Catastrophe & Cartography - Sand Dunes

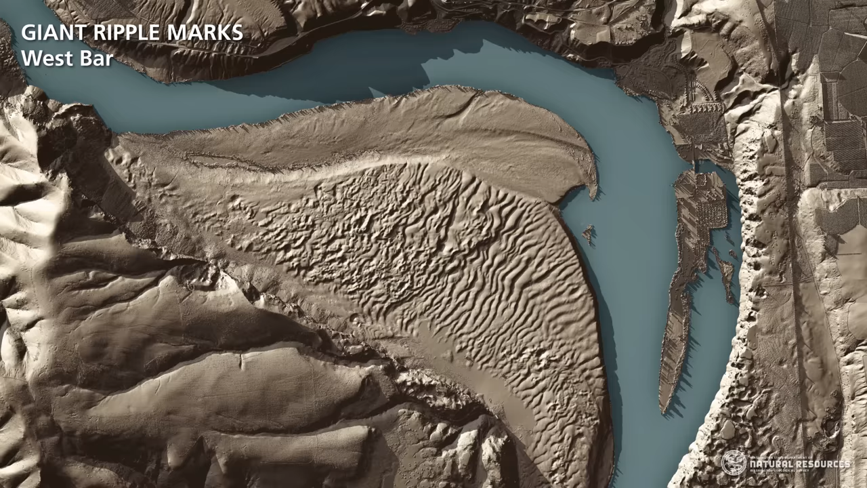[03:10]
This is a massive current ripple that was created during the Younger Dryas, as the ice sheets were melting down up north.